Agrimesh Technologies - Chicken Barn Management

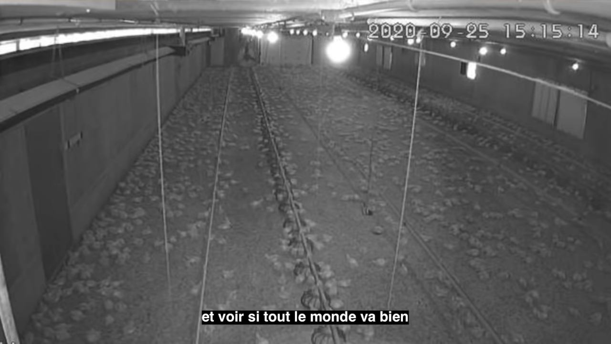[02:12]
even able to zoom in the the feeders and see if there's feed in the plates